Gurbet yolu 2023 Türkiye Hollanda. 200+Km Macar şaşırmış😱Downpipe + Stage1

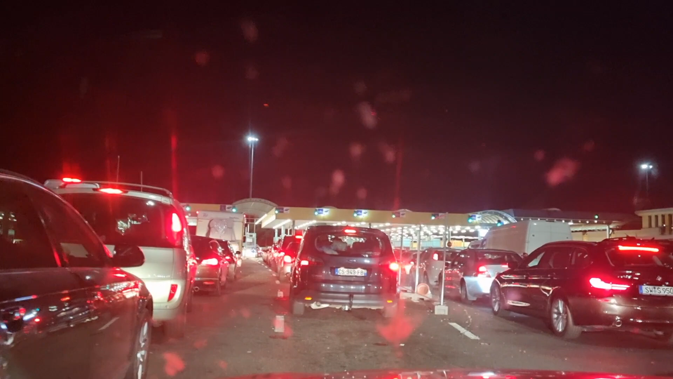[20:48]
Macar'a girmek için herhalde bir maksimum 15 araba var. Saat şu an Avrupa saatiyle 22-24.
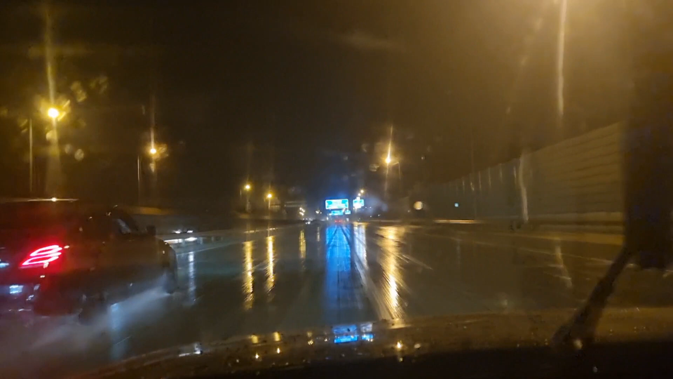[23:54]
Avusturya'ya doğru gidiyoruz. Macar'dayız. Budapest'teyiz. bir yöre doğru gidiyoruz ama acayip hava fırtına var. Tam içinden geçmiyoruz. Kırgısından, köşesinden geçiyoruz. Burada da yağmur başladı. Ama acayip yıldırımlar düşüyor yani. Felaket. Gönülse böyle videoya düşerse bakalım.